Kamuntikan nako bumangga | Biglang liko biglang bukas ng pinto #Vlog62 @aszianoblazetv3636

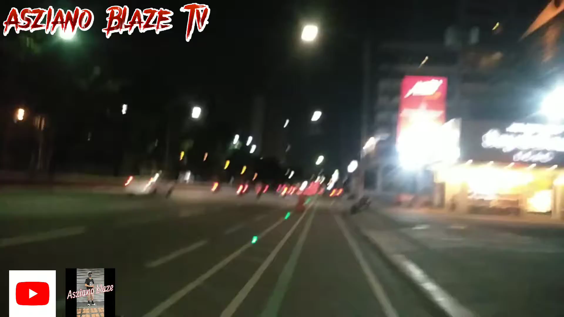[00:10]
Bago pa pala sa aking YouTube channel, subscribe mo na. Click mo na notification bell para lagi na-updated sa aking mga upload na palabas. Oh yeah! What's up? Dito pala tayo sa kapa na Quezon Avenue. May Dimog. Dimog, Quezon Avenue. So, nabutan na tayo ng Dimog.
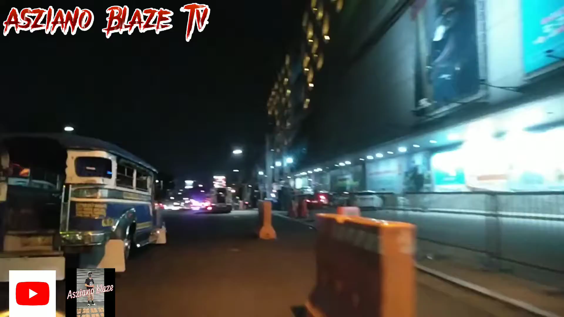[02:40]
Nasa kabahan pa rin tayo ng Quezon Avenue. Pagkita tayo sa bahay. Ay, ingat! Atas!